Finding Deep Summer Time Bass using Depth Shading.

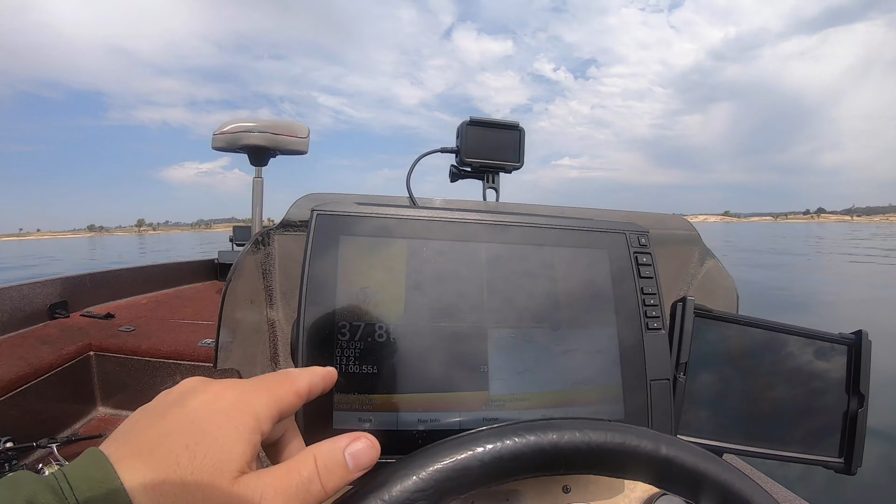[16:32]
14 feet. Look at this. I'm in 37 damn feet. 14 feet. 14 right there, if you can't see. 14 foot on an island. There's a rock. There's fish. 37.7 feet, man. What the fuck, dude? So basically what I need to go in here, 37 minus 14 is 23 feet.